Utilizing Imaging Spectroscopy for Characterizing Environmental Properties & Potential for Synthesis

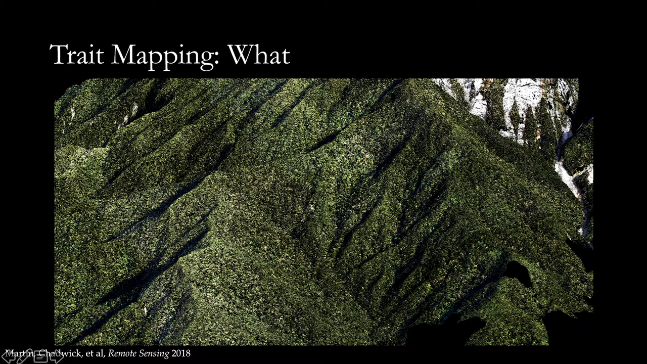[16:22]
am actually working on um this is mount kinabalu in borneo and um here we've been um collected a whole series of samples so that we could um understand how traits